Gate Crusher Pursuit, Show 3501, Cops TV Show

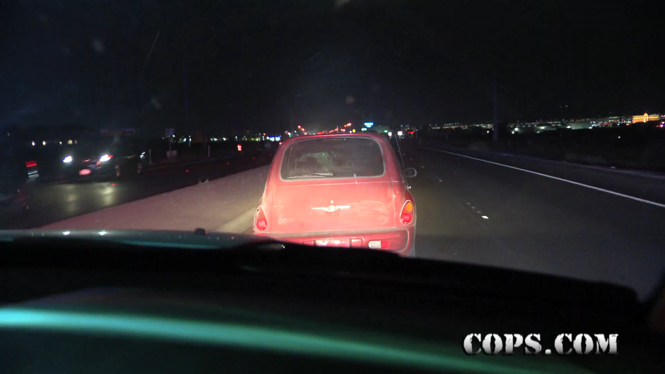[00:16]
He has to know at this point. He's not getting away Do you have your driver's license with you?